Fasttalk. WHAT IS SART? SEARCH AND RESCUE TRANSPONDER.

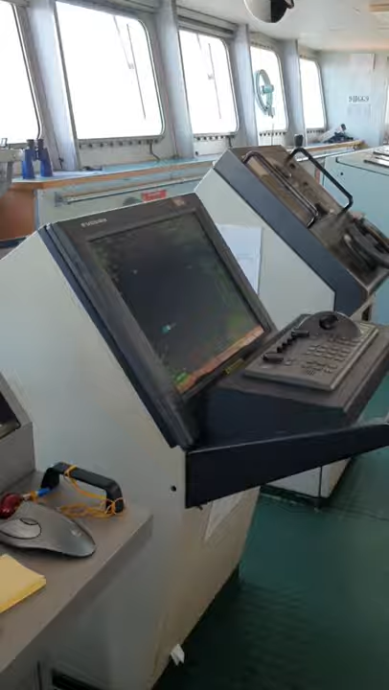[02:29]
So si sa redetecto ng X-Band, itatry natin ito ngayon. Itong test.
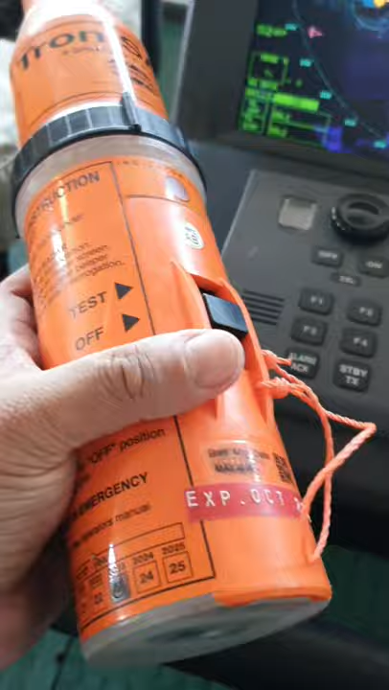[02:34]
Tataas ko ito. Ayan o. Nakaas ko, umilaw. May kita nyo dito.
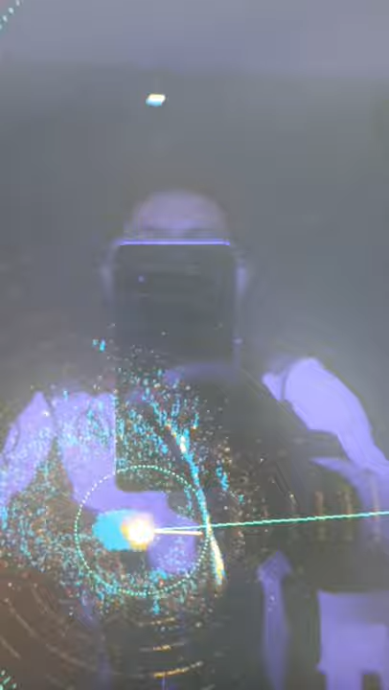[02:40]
Ayan, may great great. I-sabihin, gumagana ang SART natin.
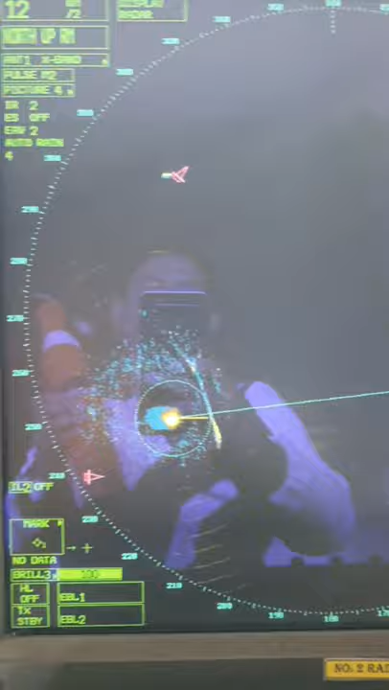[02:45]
May karoon siya ng rings dito sa X-Band.